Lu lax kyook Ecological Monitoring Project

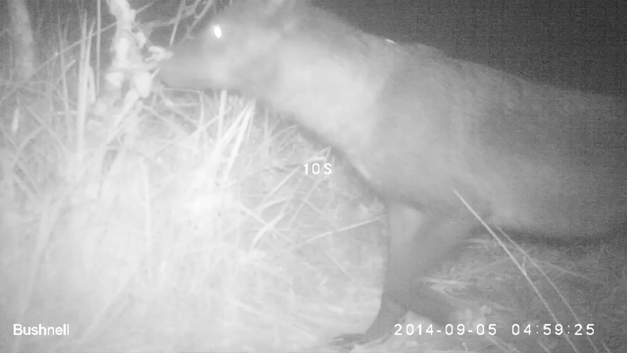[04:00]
With the trail cameras, we tried to see what kind of land animals are at Malsy Bay. We put out four trail cameras.